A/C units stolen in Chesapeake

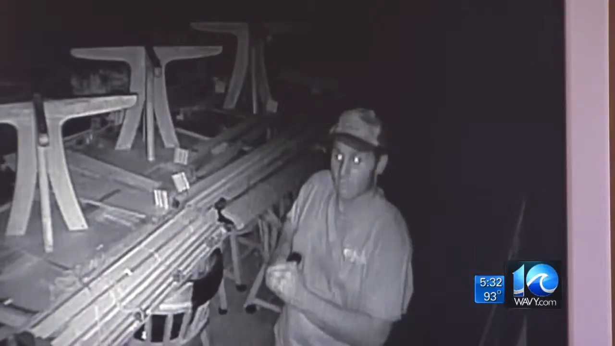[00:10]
There's a suspect. We're told this man forced his way into the building on George Washington Highway Sunday night.
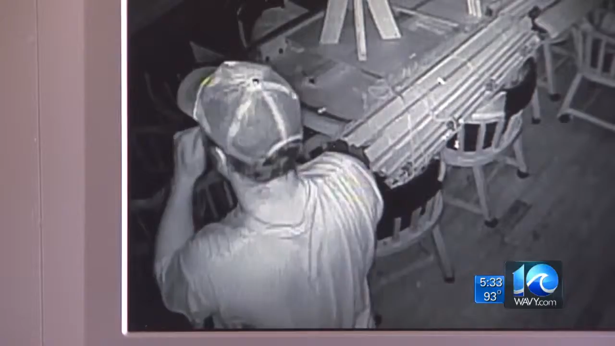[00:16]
We spoke to the building's owner, who hopes this video will help catch the suspect.